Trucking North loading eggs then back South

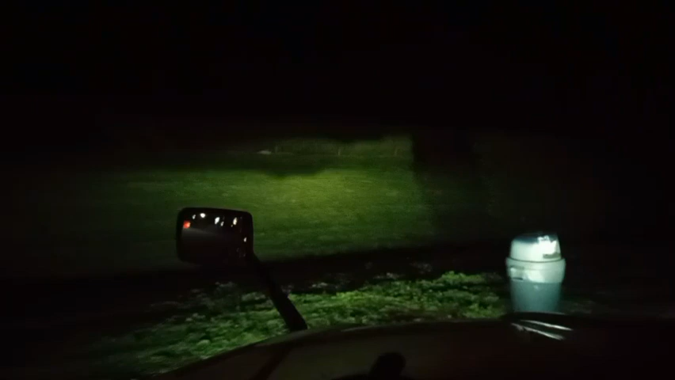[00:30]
TA and gonna go to the house for a couple hours
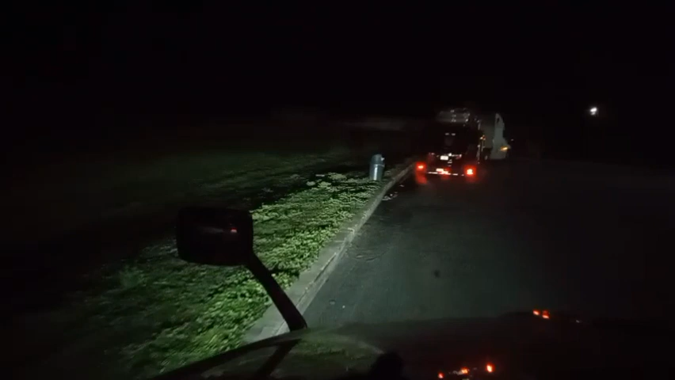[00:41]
and then head down to South Florida but as for right now I'm pulling around there to do my normal morning
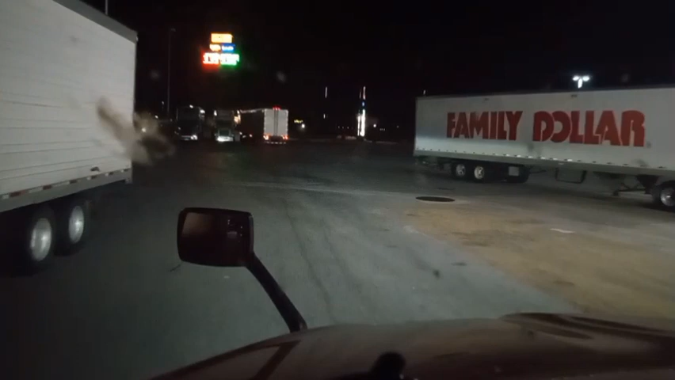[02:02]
because the pilot's on the other side of the interstate and I don't want to go over there
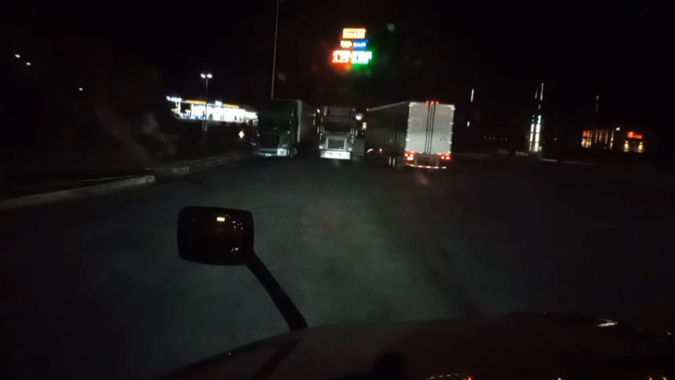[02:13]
so yeah I'm going to pull up in here and do what I got to do
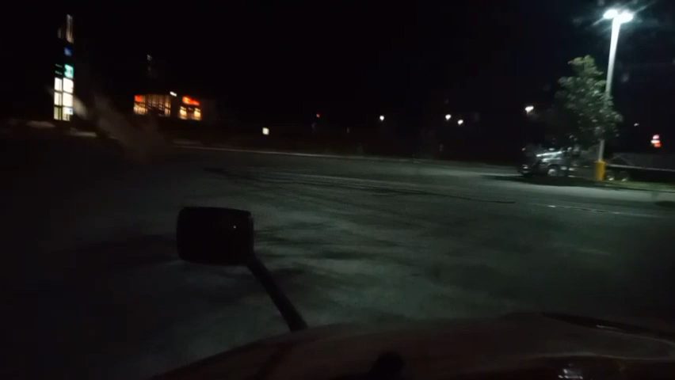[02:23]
so yep yep let's get her done folks
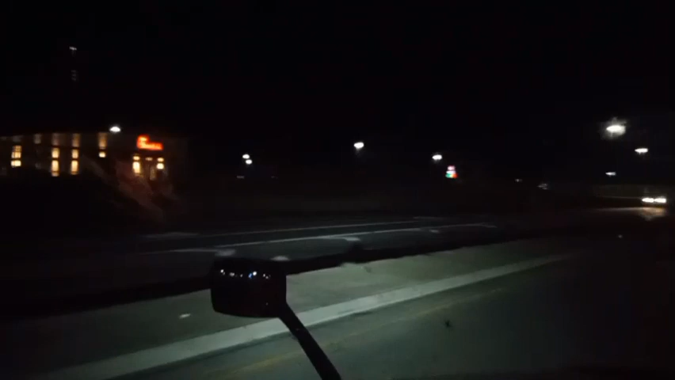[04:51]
but be like wearing sunglasses in the dark that's all right that's all right though skip skip yes I've already been there what do you mean skip it going 10 each folks while my GPS trying to make me go west to go back east
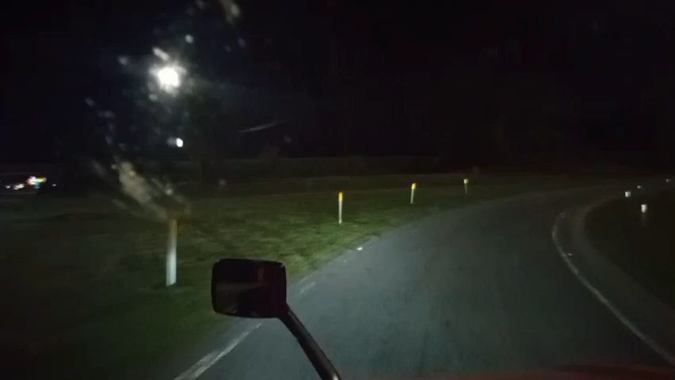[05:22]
turn left on I-10 west yeah did you hear that turn left on I-10 west I don't know why I want me to go west to go back east
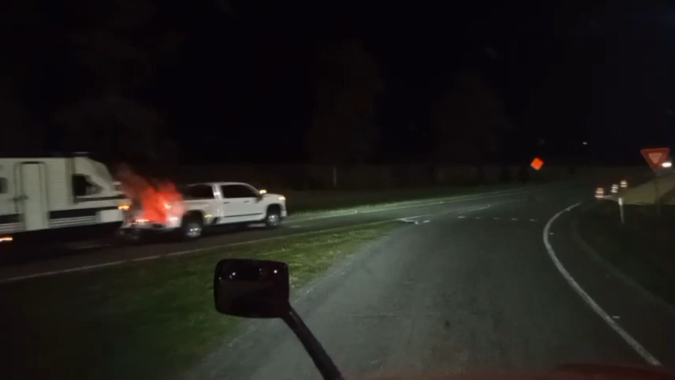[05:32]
that made no sense here we go yeah buddy
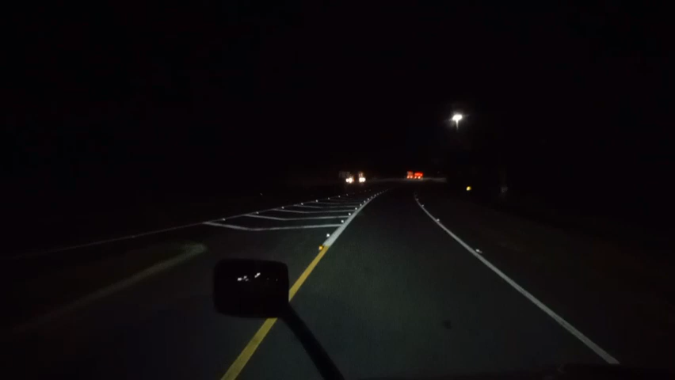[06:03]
yeah you know that might as a buddy help in the headlights but it's just a little bit dark right now so I'll fold that up now we good to go
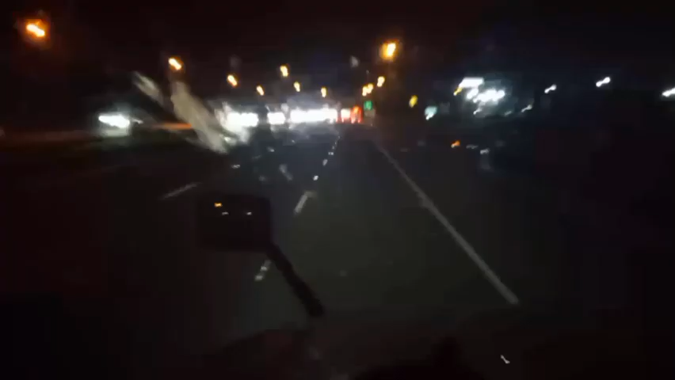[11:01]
so yep yep let's go let's go alright folks getting off the exit here yep yep I'm going to make a left and then there's a sun stop fuel stop there on the right and that's where I'm going to stop at and run in and get turn left on state road 47 get a little lady's coffee and then uh go from there man
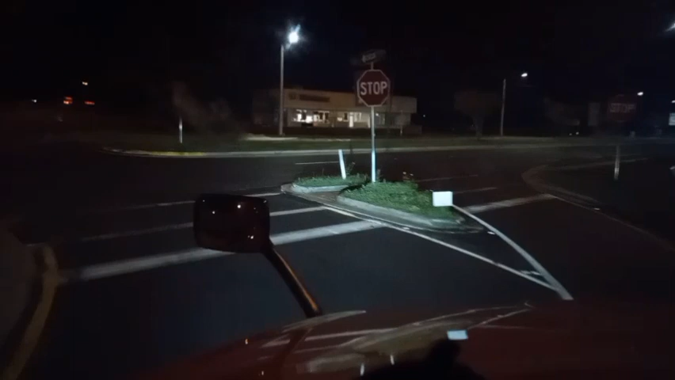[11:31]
it stopped come up quicker than I thought it would jeez almost didn't stop alright alright let's go let's go look at that buddy take it on state road 47 alright now yeah like I said there's a sun stop right here on the right
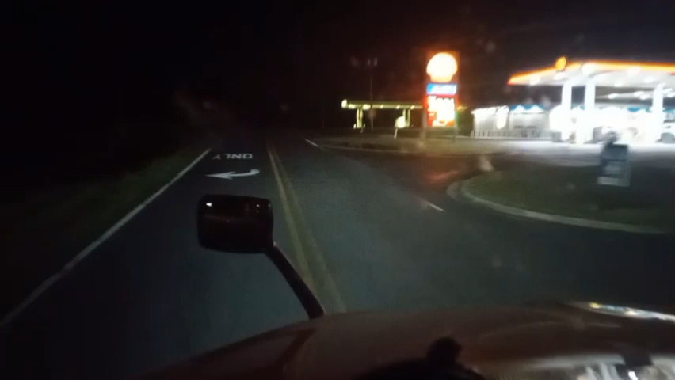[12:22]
so yep yep and then I'll probably have to jump off that wall right there but that's okay turn left to the south side then take the first right so yep let's get in here all right I'll get back with y'all here shortly